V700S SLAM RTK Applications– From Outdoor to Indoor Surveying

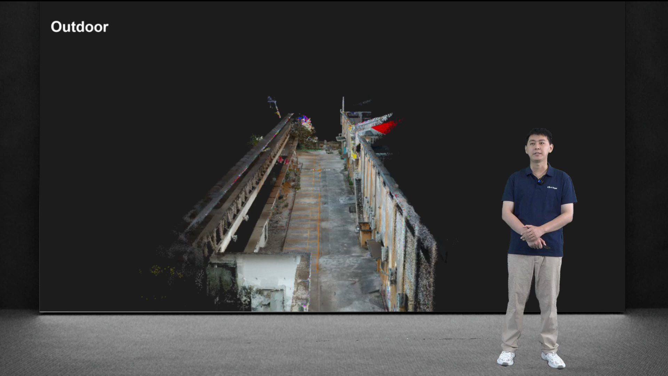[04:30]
It is exciting to see how clear and realistic the point cloud data appears.
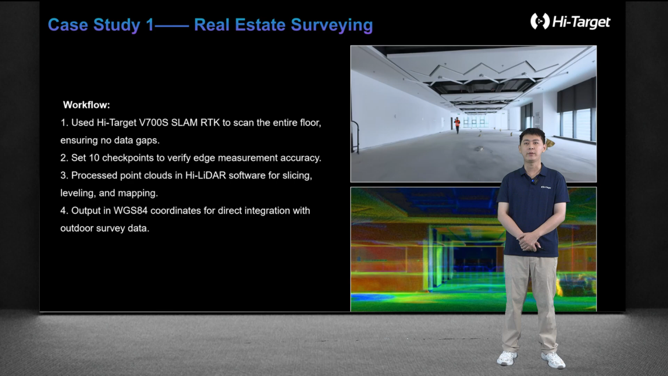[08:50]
And set some checkpoints for a later point cloud without accuracy verification. The entire 3D scanning process was completed within 7 minutes. By freely slicing the point cloud data, we can see the complex plan structure of the entire building.
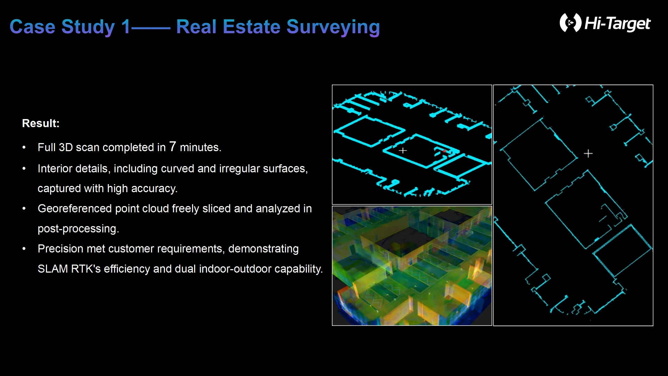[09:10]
Comparing the design, drawings, and verification points is accuracy can also meet customer needs.
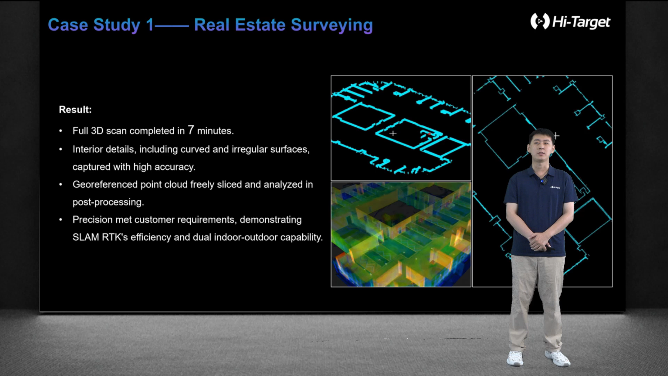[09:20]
The second case is a building-faced engineering project.